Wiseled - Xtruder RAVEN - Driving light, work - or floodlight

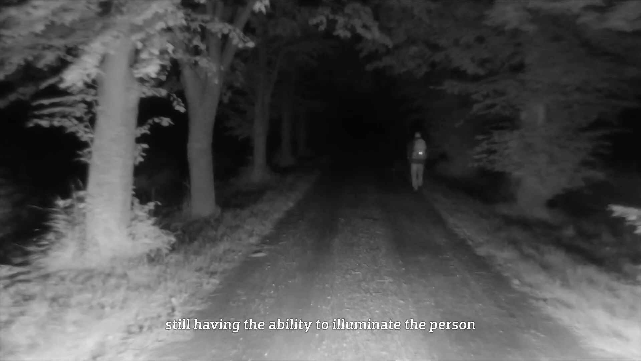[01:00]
still having the ability to illuminate the person, depending on the camera system,
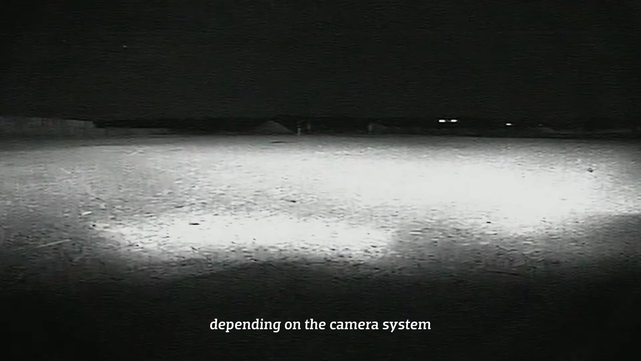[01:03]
at a distance of at least 50 meters.